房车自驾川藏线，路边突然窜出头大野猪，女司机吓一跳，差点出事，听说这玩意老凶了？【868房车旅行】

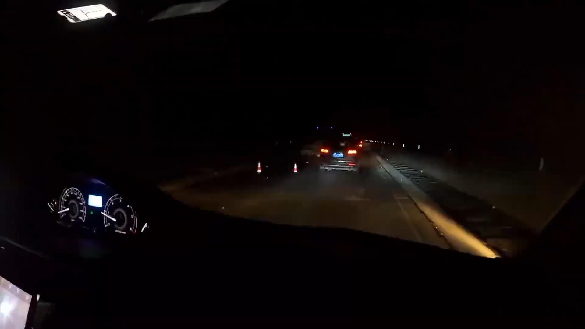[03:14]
怪不得堵车了这里出车祸了这隧道里面哇好吓人哦啊